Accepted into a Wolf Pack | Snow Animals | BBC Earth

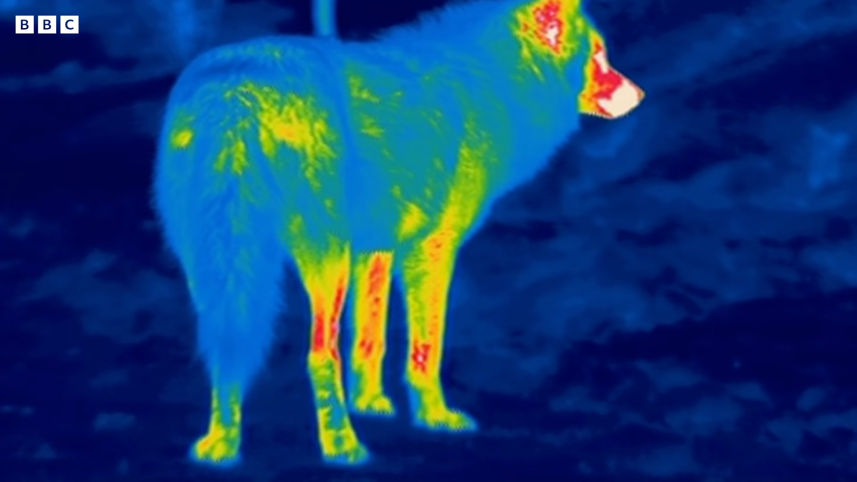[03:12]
On a thermal camera, which shows body heat, the upper part of the wolf's legs are red, showing them to be warmer than its feet. The wolf's coat looks blue. That's because his stunning thick fur is preventing heat loss from his body.